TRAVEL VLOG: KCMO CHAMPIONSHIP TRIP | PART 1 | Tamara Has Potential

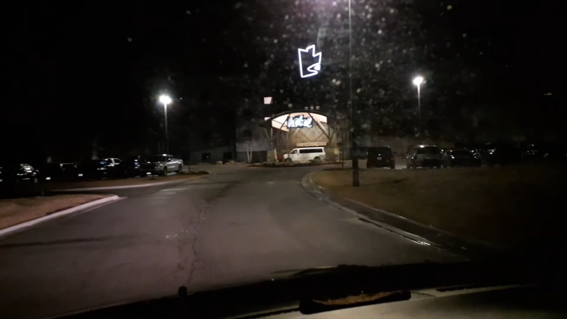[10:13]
They're supposed to focus in the dark time. Okay. There's even a school bus here.